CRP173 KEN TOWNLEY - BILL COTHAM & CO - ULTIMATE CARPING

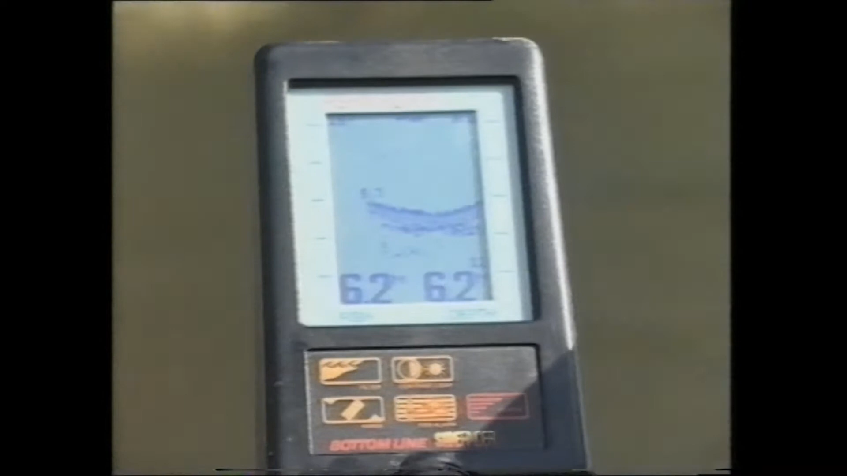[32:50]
An echo sounder is very useful, as not only will it help you chart the lake bed, but it may also pinpoint snags, weed beds,
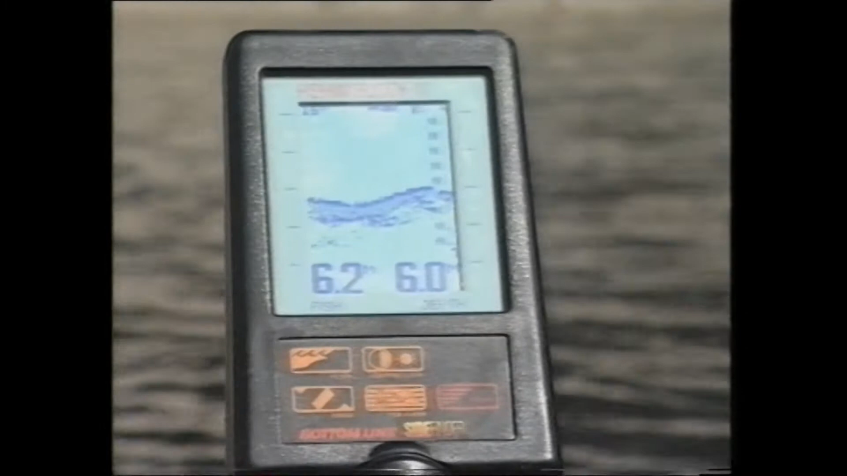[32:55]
the course of an old riverbed, even feeding fish.